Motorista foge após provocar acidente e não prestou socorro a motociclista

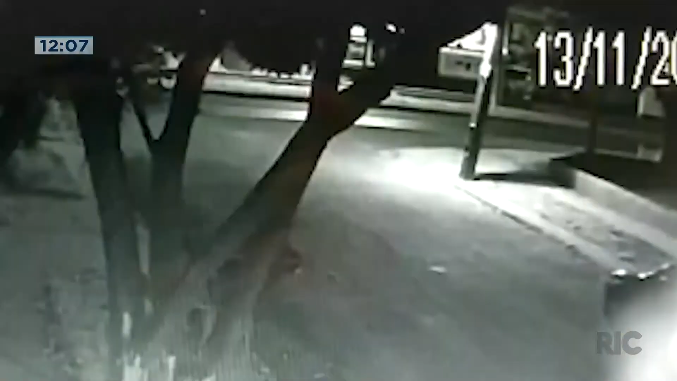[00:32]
O vídeo mostra o momento exato da colisão, envolvendo o automóvel e a motocicleta. Repare que o carro, ao que tudo indica, pretende fazer uma manobra entre uma pista e outra na Avenida Colombo.